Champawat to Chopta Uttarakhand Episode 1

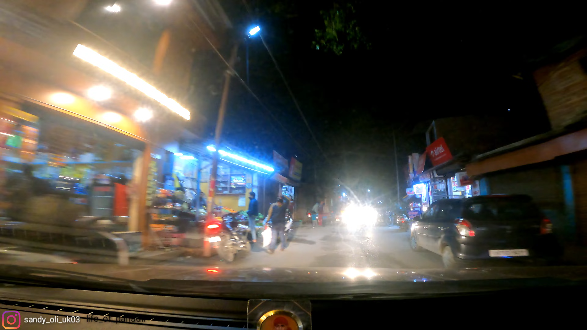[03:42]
तो हम लोग पहुँचे बैजनाथ पे, अभी रात को हो चुका है, सब मंदिर क्लोज हो चुका है, तो कभी वापसी में देखते भी आने का, अगर यहाँ के रास्ते आए तो इस मंदिर पे ज़रूर जाएंगे।